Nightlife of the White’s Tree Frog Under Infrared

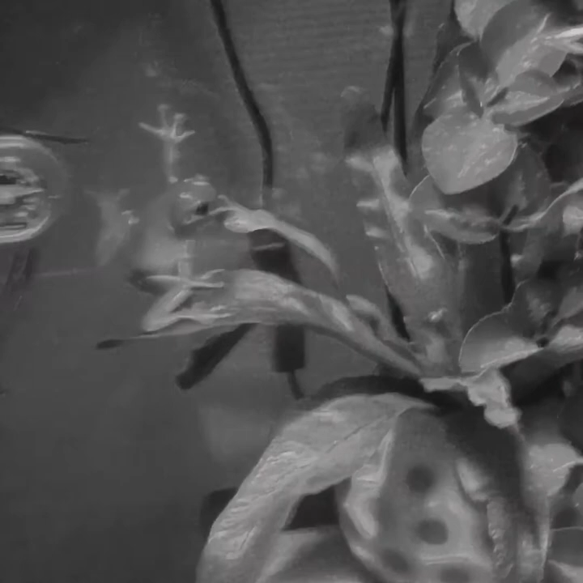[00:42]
Damn! Did you get that on camera? Of course, he's like a parkour expert.